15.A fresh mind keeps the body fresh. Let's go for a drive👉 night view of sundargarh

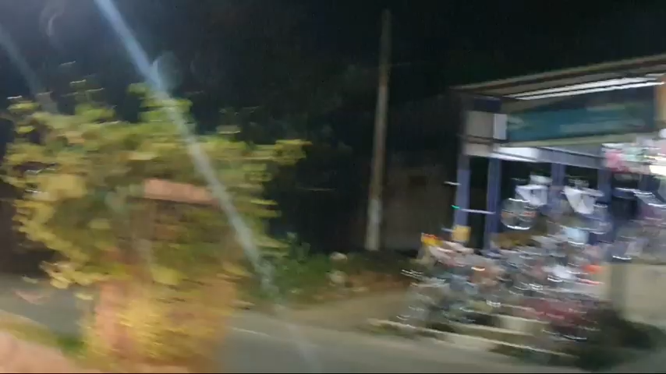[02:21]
अच्छा भी लगता है, नींद भी अच्छा लगता है रात को। आपका माइंड डिस्टर्ब होने से क्या करते हैं बताइएगा कमेंट में।
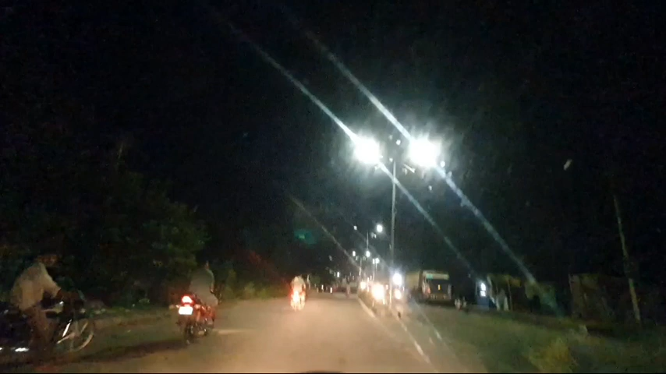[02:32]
और चलिए अभी बाईपास आ गए हैं, बाईपास का व्यू देखिए।
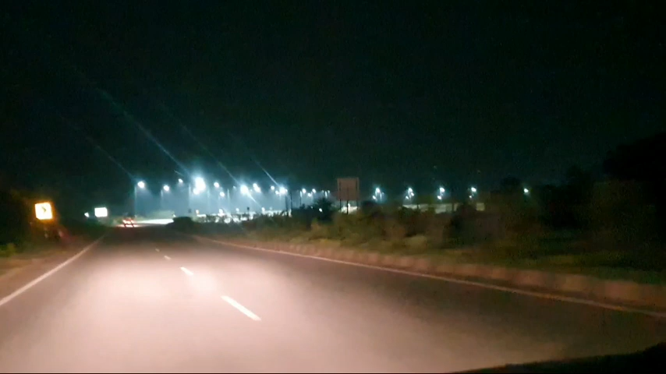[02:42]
ये मेरा भतीजा शूट कर रहा है, भतीजे को बोला चलो घूम के आते हैं मूल के।
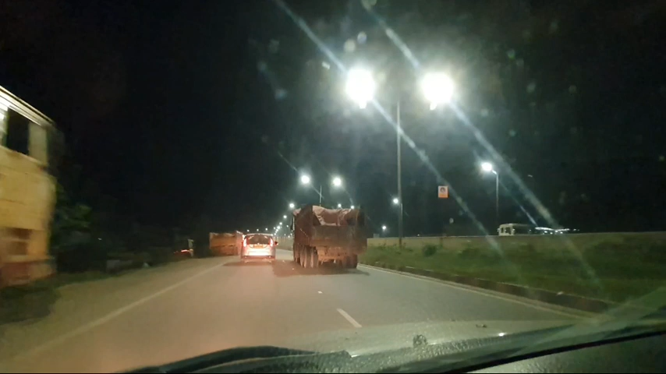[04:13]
ये रोड में एक्चुअली बहुत भीड़ रहता है, एनी टाइम गाड़ी जाना आना करता है 24 आवर। अभी किरे तरफ जा रहे हैं, किरे से फिर
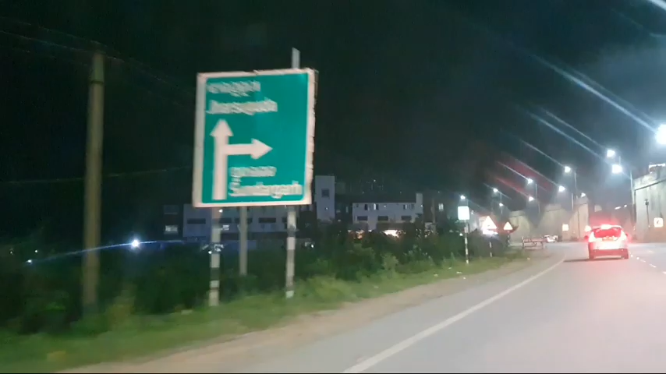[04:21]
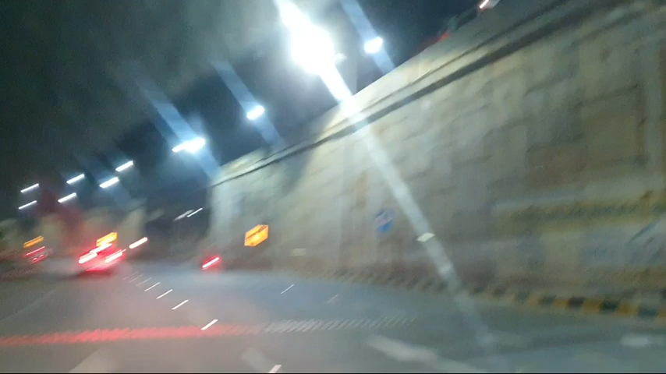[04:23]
ये वाला राइट साइड जाएंगे आप तो सुंदरगढ़ टाउन के लिए है।
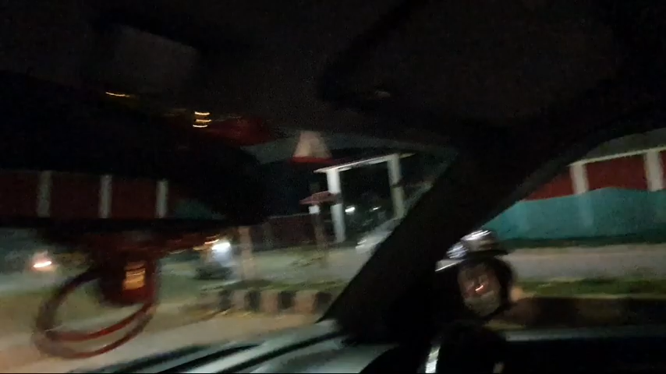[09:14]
और लेफ्ट साइड में ये दो फील्ड है, ये